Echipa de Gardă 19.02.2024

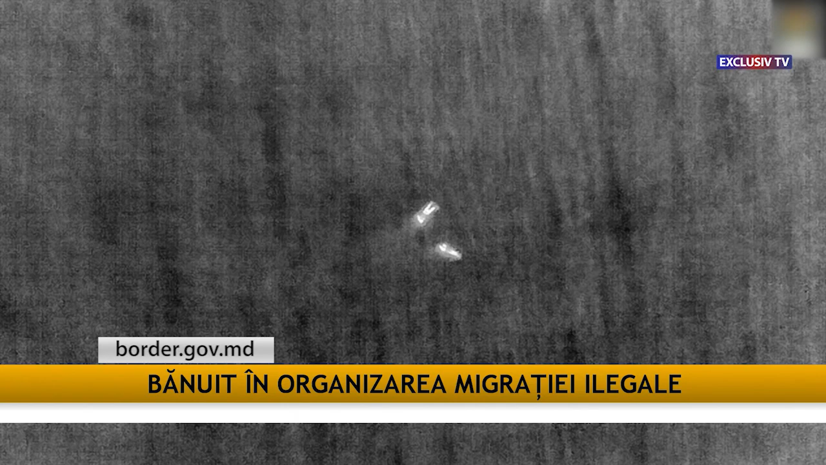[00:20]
Bărbații ucraineni continuă să părăsească țara clandestin Un nou caz de migrație ilegală a fost înregistrat în zona
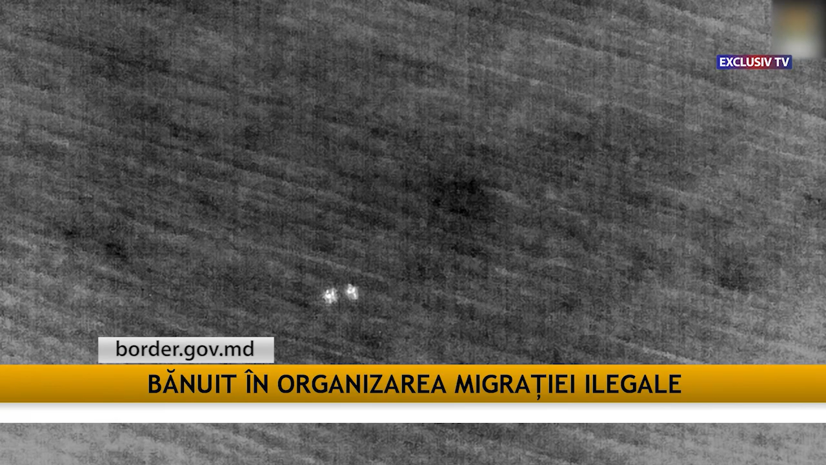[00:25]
Vulcănești Doi tineri ucraineni au fost găsiți de polițiștii de frontieră Îndată după ce au traversat clandestin hotarul,